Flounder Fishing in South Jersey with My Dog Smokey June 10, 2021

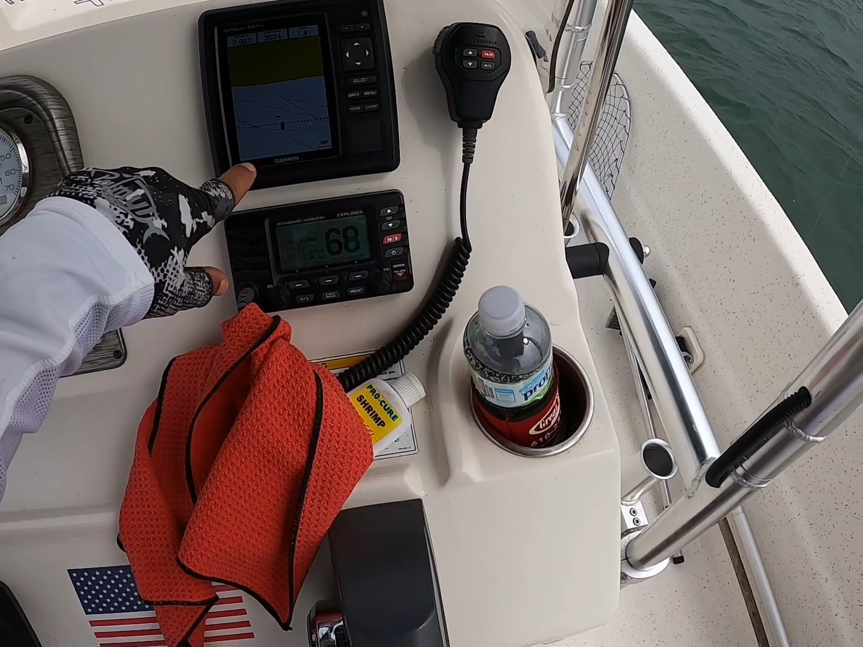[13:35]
It's tough, I know, with the camera, but there's the boat. There's a mark. Literally caught that fish right over top of a mark, and it's not like there's anything huge down there,